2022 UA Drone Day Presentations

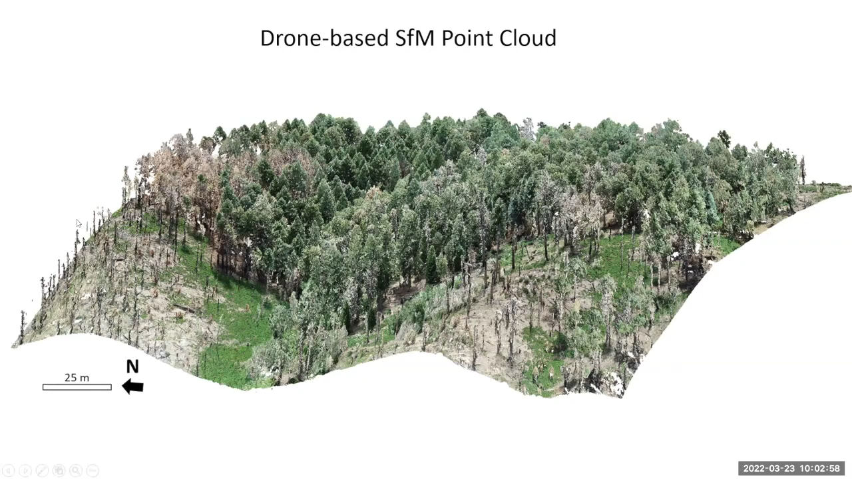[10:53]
We're also using the drone imagery to train the higher level satellite imagery for the point cloud. You can see some of the trees were damaged or burnt to a crisp. So here's one of the kind of the main outputs from the classified map of the entire Santa Catalina Mountains.
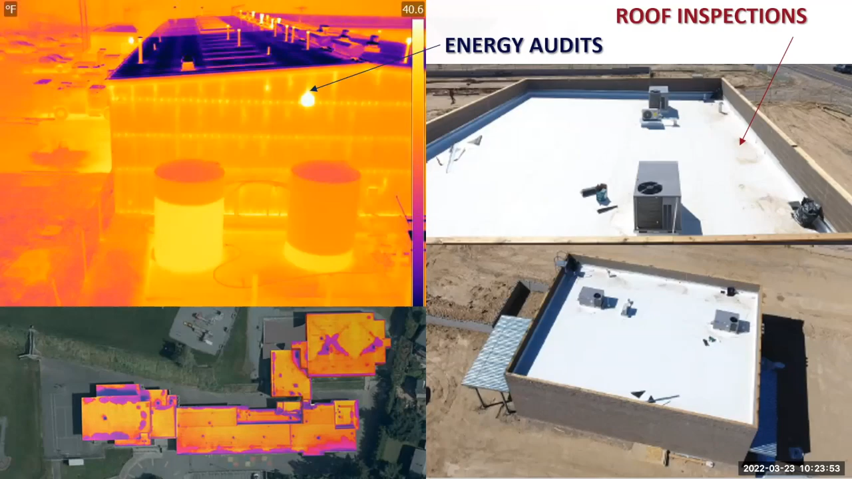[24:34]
in areas of architecture where we measure, opportunities where it could be problematic. This is a small-scale building, but it's just where we can see water ponding for, drainage or problems for leaks. And then on the left-hand side, which is a much bigger part of design and energy conservation, is to identify areas of leaks in buildings where you have a lot of air conditioning escaping an area of your building or see seeing solar exposure on buildings, or identifying opportunities for PV panels and applications for our project.
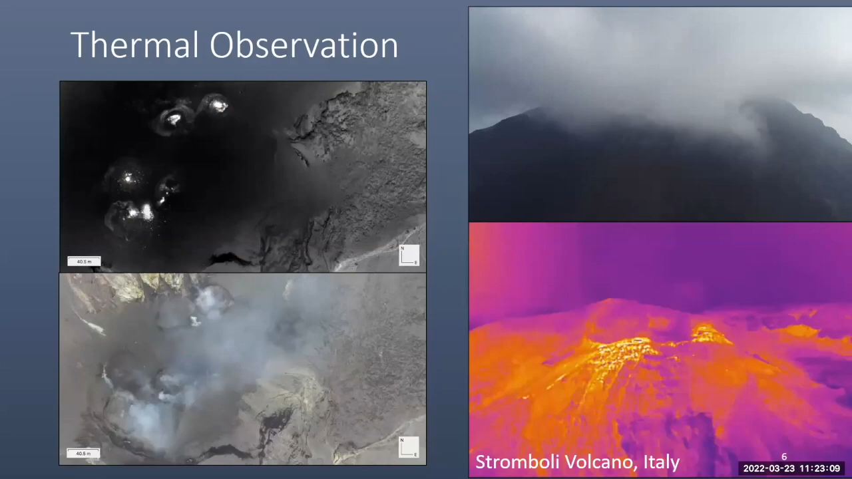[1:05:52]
In addition to visual observations, thermal is also, as you can imagine, incredibly useful for volcanoes. The images, the two videos on the right are synced, and so you can see this is a cloud-covered Stromboli volcano in Italy, but when you have the, I didn't start the lower video. So the top video is visual, lower video is thermal, and so you can see a small explosion occurring in the thermal that wasn't visible due to the cloud cover in the visual video on the top right.
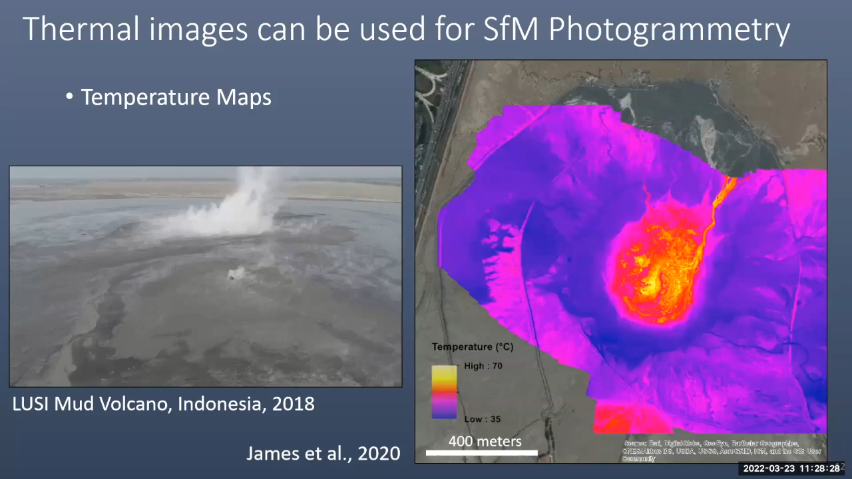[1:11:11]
This is a mud volcano in Indonesia doing photogrammetry with thermal images.
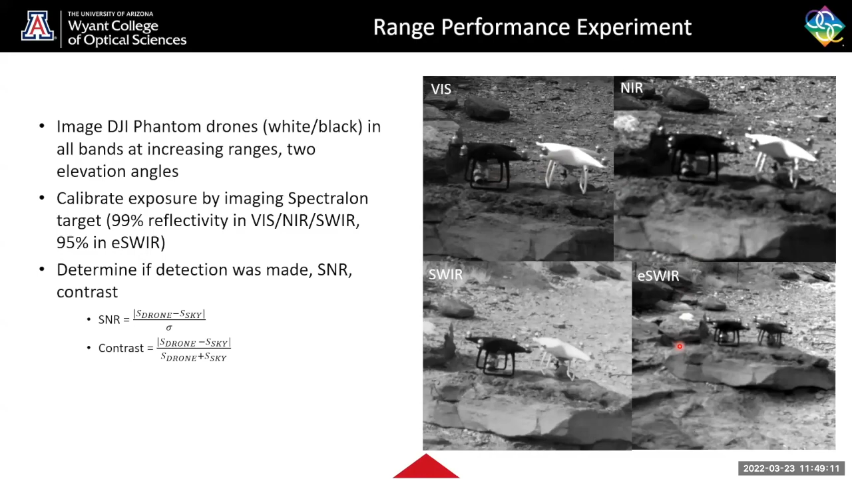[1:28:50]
Here's some images of those drones over here. I don't want to dwell on this for too long. But you'll notice that, you know, black drone appears black, white drone appears white until you get into the ESWIR, and then suddenly they're very similar. So here's some images we took of our black drone at 3 degrees. We can see that we have this very high contrast, actually, in the visible and near IR due to the fact that we're looking at a dark target against a bright sky background due to that higher sky path radiance, and because we have small pitch. As the drone goes out further, we're still able to make a detection with very high probability. When we look in the SWIR, we see that actually the gray level of our drone happened to very closely match the gray level of our sky background,
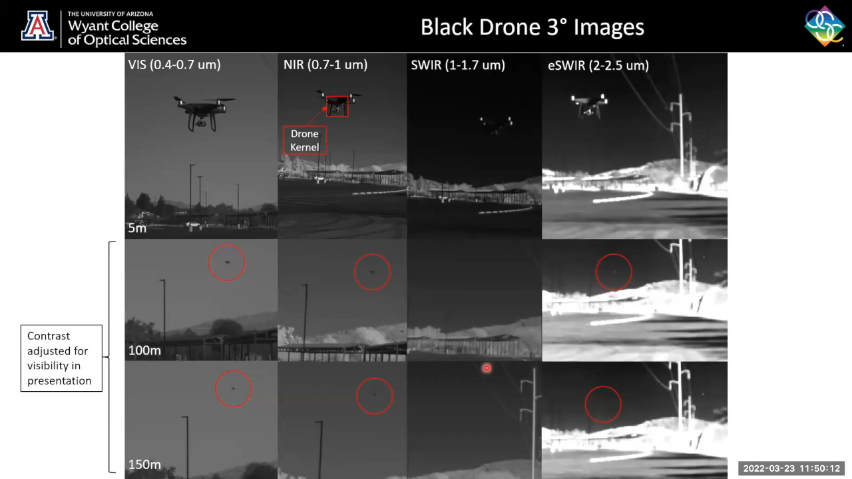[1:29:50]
But due to that large pixel pitch, we still have problems making detections at very long ranges. So even if you were able to see the drone in here because you know that there's a drone in here, you may not be able to make a confident detection in like the targeting performance sense of a detection. So the images of our white drone, we do take a bit of a contrast hit with the white drone because now we're detecting a white target against a light background. So the contrast is lowered, but it's still pretty good and we're still able to make a detection quite well. This is also a great example of how that sky path radiance decreases as you move out to longer wavelengths. You can see the sky getting progressively darker as we move out to the longer wavelength bands.
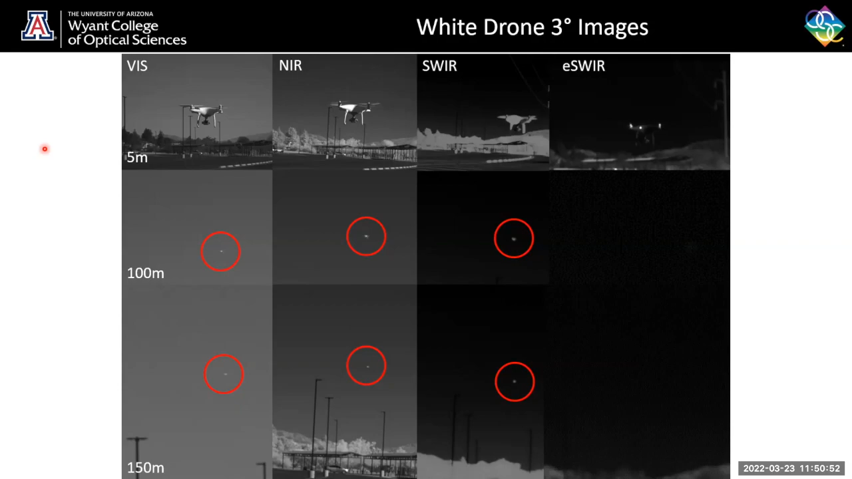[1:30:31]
And then we have a very similar thing happening in the eSphere here that we had happen in the sphere for the black drone, where our gray level of the drone matches the sky quite well. And so we are unable to make a confident detection as we get further out. And here's some of our example contrast plots. We can see for the black drone at 3 degrees, we have this very low contrast in the sphere, which leads us to that very poor performance.